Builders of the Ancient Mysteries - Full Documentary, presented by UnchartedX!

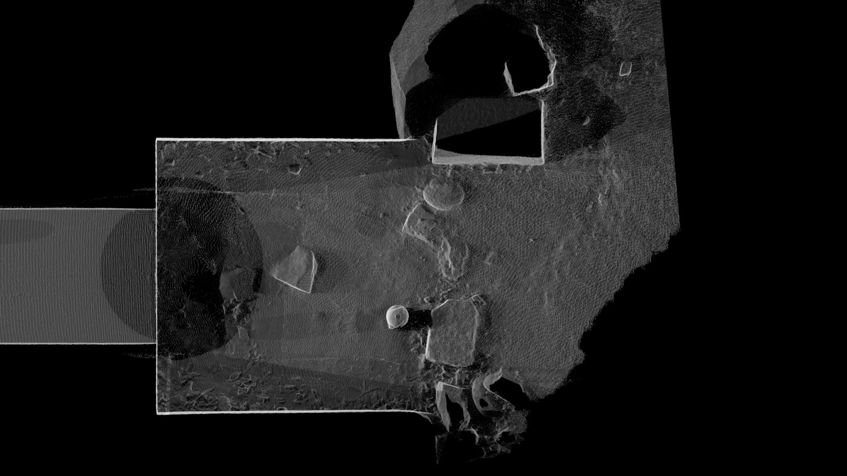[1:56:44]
The lasers determine millions of points, allowing us to display the exact shapes recorded, with a precision close to the millimeter.
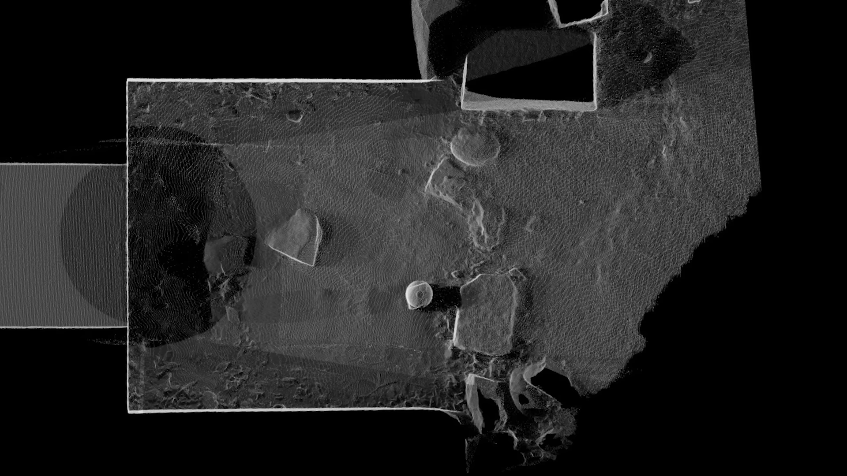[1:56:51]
We collected tri-dimensional images, which we will show you in the raw format, no touch-ups.
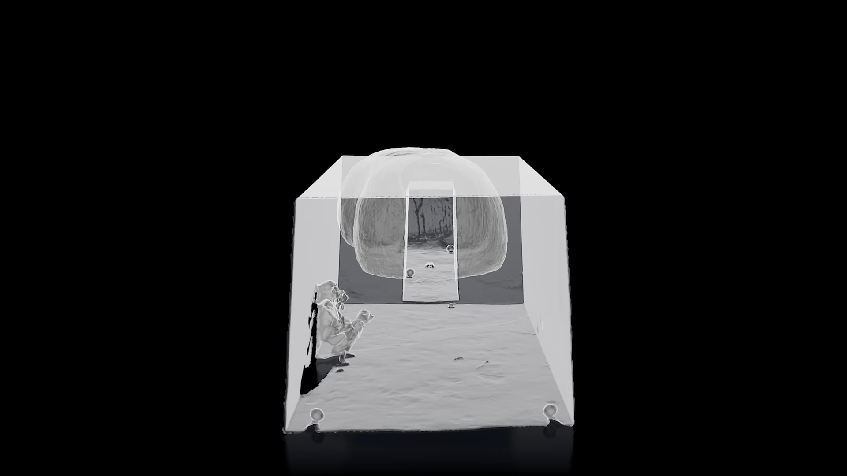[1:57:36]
The first one is a trapeze-shaped cave with a curved ceiling, with an entryway at the end.
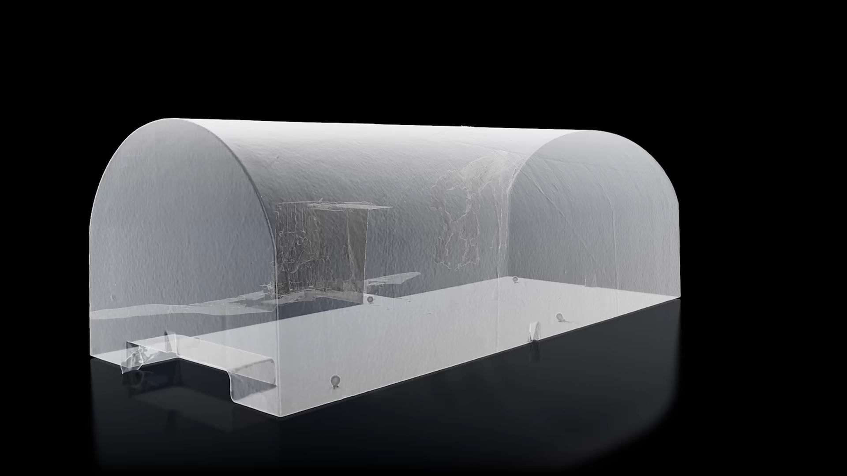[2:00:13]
Vapiyaka, Karanchopa, Gopika, and the Sudama room all contain trapezoidal sections.
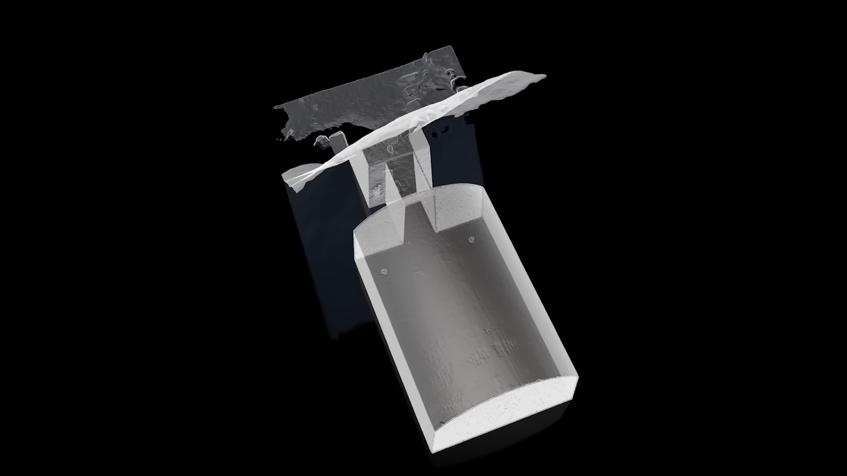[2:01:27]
Studying them, we can deduce the incredible skills needed for their construction, which would have required at least one engineer and several highly skilled laborers.